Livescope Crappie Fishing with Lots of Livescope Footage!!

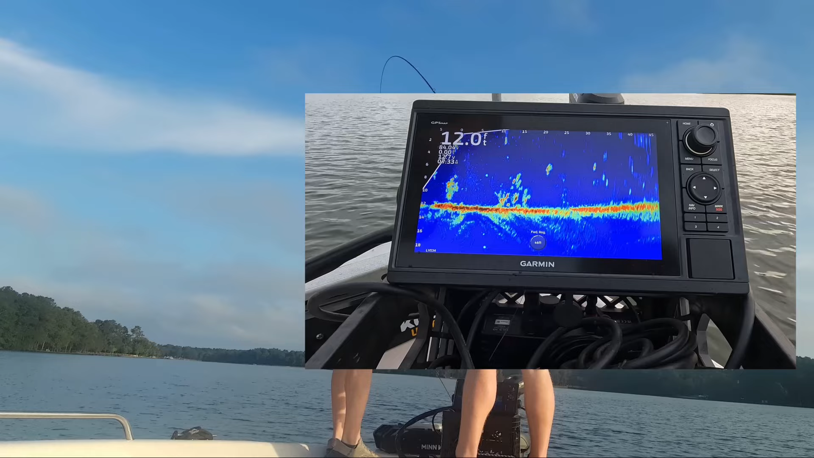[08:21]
There he is. I seen him come up and get that. You see that freaking red dot? Right down to the red dot, and he topped it.